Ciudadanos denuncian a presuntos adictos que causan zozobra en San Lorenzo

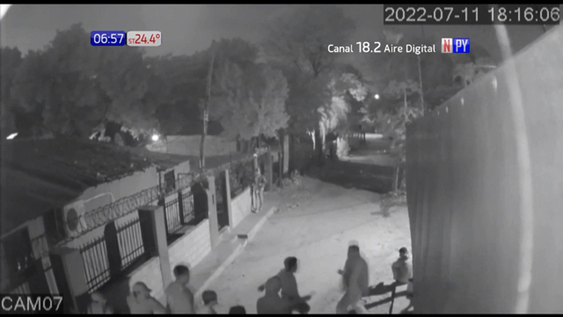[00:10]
golpean a pobladores si es que estos le reclaman o llaman a la policía.
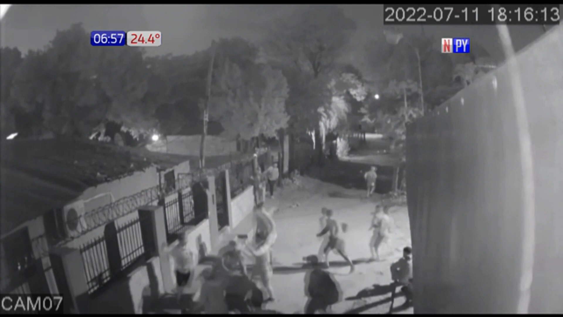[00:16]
Jorge Dielman, uno de los vecinos del barrio Sagrada Familia,
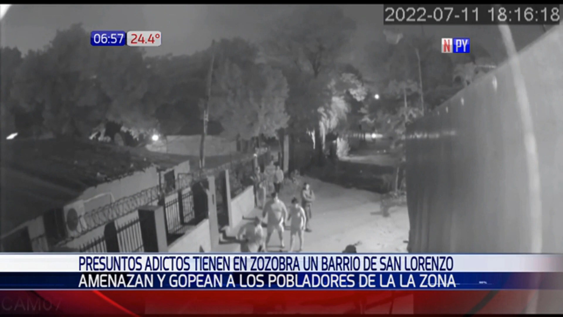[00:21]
mencionó que estos adictos creen dueños del lugar y que presuntamente distribuyen las sustancias libremente por los pasillos. Si algún poblador se queja, ellos proceden a amenazarlos y lo hacen en grupo, inclusive los amenazan con destruir sus viviendas. Esto pasó con Dielma hace unos días, él fue a reclamar a la presunta cabecilla de estas personas sobre la quema de basuras y realizó la denuncia en la comisaría. Cuando los oficiales llegaron, apagaron el fuego y dispersaron a los sujetos. Luego del hecho, presumiblemente la mujer, que es la líder,